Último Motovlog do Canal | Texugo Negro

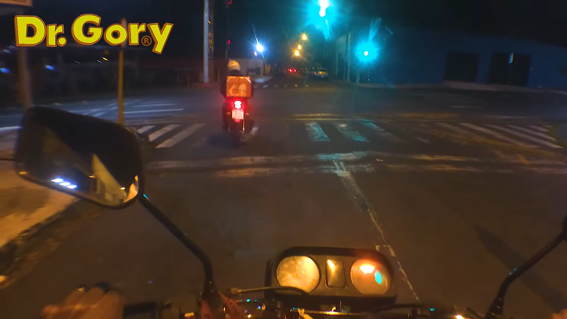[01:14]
No verde nós vai? No verde nós vai. É, nós vai virar pra esquerda. Vai virar pra esquerda, hein? Bom, olha a lua que bonita. Ah, não dá pra vocês verem a lua. Ah, eu queria tanto que vocês vissem a lua, os caras jogando bola. Bom, gente, eu tô fazendo esse.
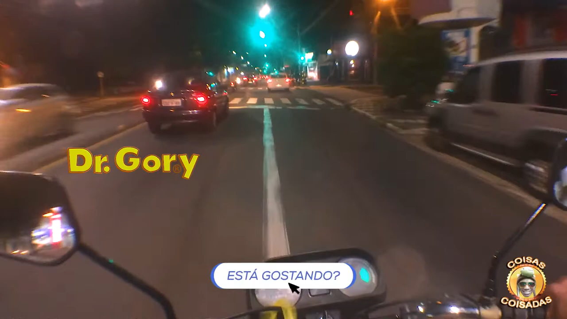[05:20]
Se todos os lugares que eu passasse fossem mais ou menos com a iluminação que nem tá aqui agora, tava tudo beleza. Mas não é, e eu não tô gostando dessa merdeza desse carro, viu, meu? Aí depois a gente chega no lugar, ó, tem um me apertando aqui, vamos passar apertado aqui, eu vou.
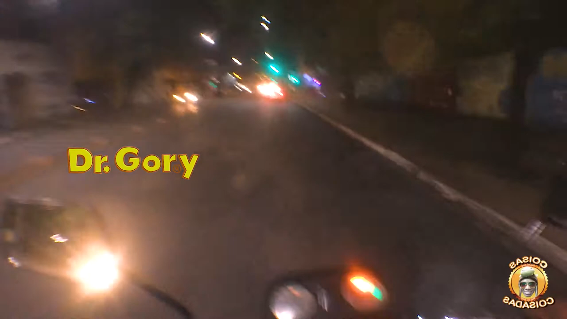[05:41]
Segura aí, Fiorino, é eu, hein? E, então, nós estamos chegando já no escuro, eu tenho até que fechar o vídeo.